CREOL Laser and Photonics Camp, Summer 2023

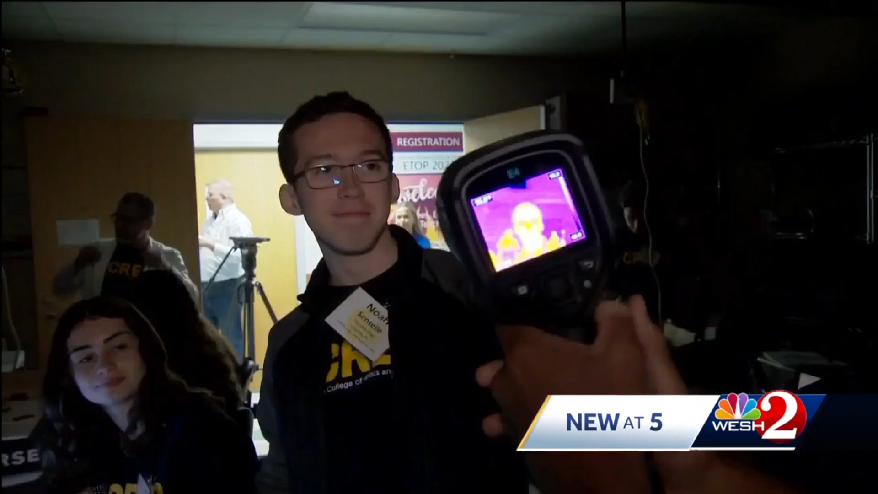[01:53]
It uses infrared light to detect the heat. At UCF, Maggie Mulatto, West 2 News.